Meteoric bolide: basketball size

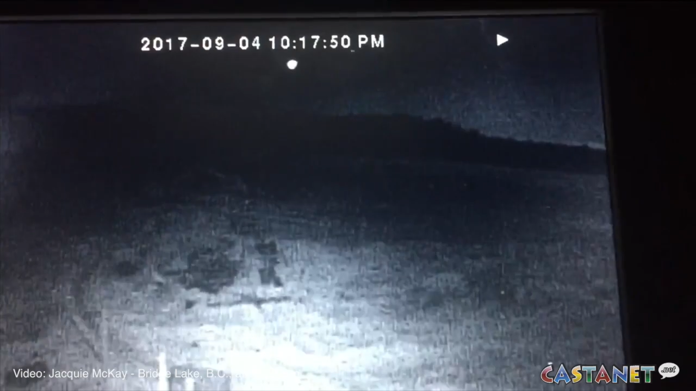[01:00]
it and this appears to be sort of standard it's descending on an arc it was seen in British Columbia and Alberta and Idaho and Montana and northern Washington. It was going from south to north it appears to have been going more or less along the axis of Kootenay Lake northbound and it descended and around an altitude of tens of kilometers it will have descended so deeply into the earth's atmosphere that the density of the earth's atmosphere stops the rock and it blows up.
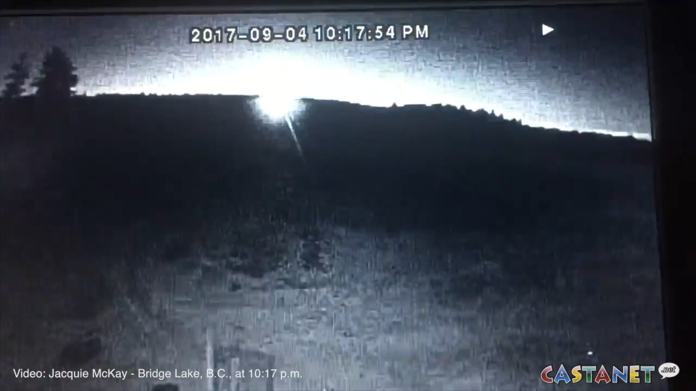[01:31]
It looks like that fall location is going to be north of the north end of Kootenay Lake